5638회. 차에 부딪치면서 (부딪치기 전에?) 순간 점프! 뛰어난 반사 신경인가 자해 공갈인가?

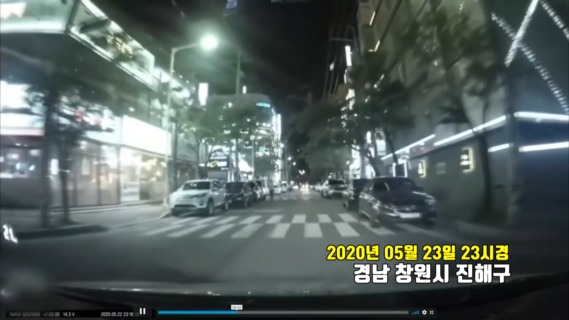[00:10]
없네. 오디오는 없고요. 오! 뭐야? 뭐야? 갑자기? 횡단보도를 돼요? 신호등 없는 횡단보도. 신호등 없는 횡단보도를 지나는데. 사람이 없으나. 어떻게 미쳤어? 다시 한 번. 사람이 어떻게 부딪혀? 사람이? 뛰어올랐어! 뛰어올랐어! 자, 차가 부딪쳤어.